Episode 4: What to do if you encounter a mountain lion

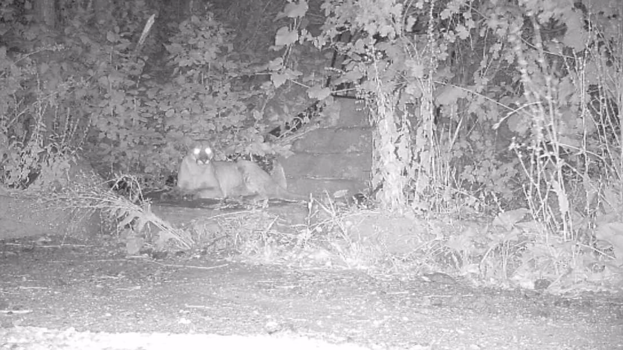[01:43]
using cover to hide and their hide to camouflage themselves.